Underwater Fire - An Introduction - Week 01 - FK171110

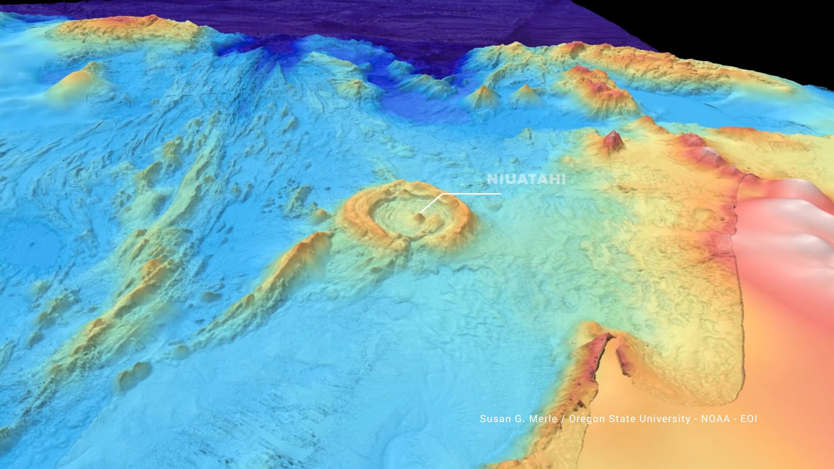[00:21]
So this expedition is looking at a group of submarine volcanoes.
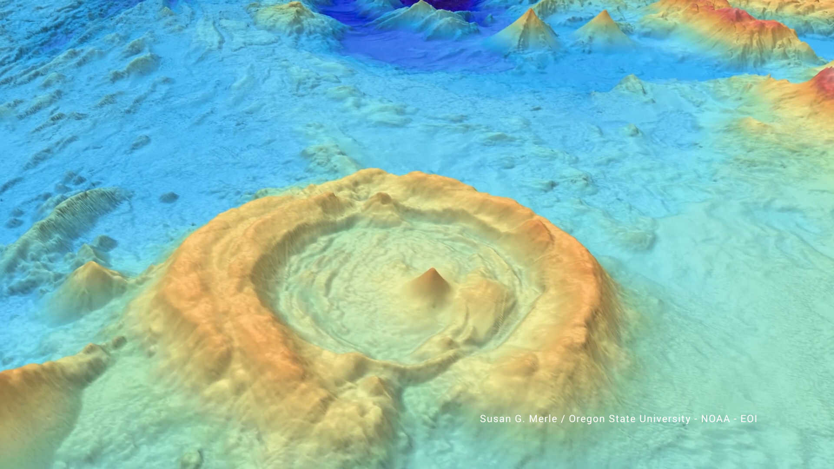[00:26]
They're in the northern part of the kingdom of Tonga. And what's interesting about these volcanoes is that they're unusually active,
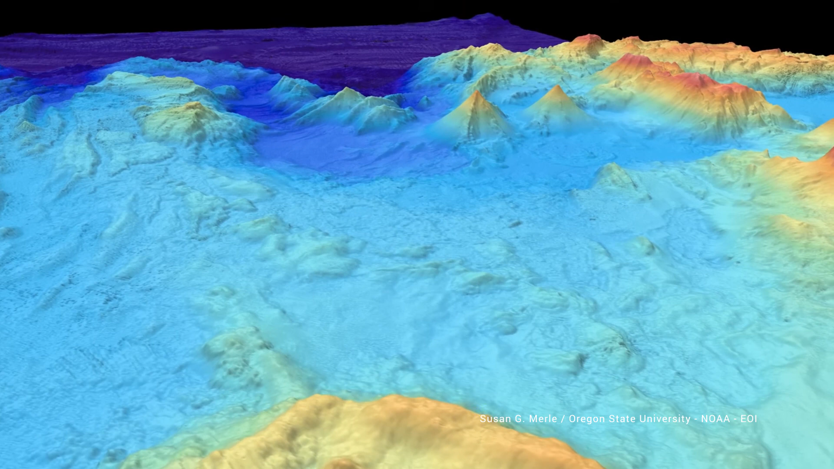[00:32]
they're small, and they're really close together.
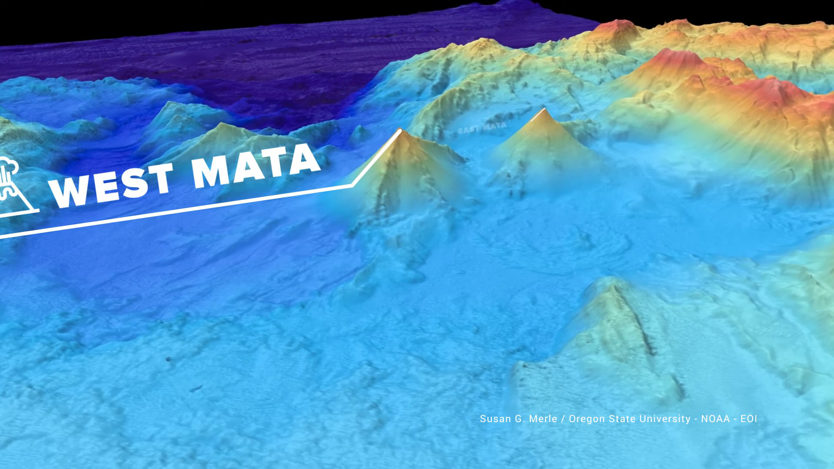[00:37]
And the objective that we have on this expedition is to understand how these volcanoes formed,